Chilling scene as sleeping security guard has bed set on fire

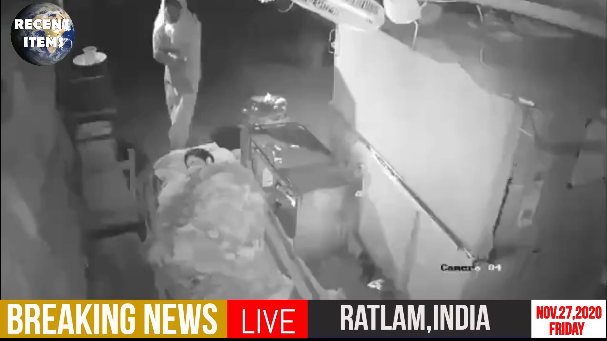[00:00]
This was the moment a homeless man saved a security guard from an apparent attempt to set him on fire. Mohan Panwa, who works as a security guard at a tea shop in Ratlam in northern India, was fast asleep on the night of November 16. An unidentified man approached him from behind and set fire to his pillow. Panwa, who was tired after the day's hard work, slept uneven as the fire spread. Luckily for him, the fire drew the attention of a homeless man from nearby. He came and woke up Panwa, who quickly doused the fire and complained to the police.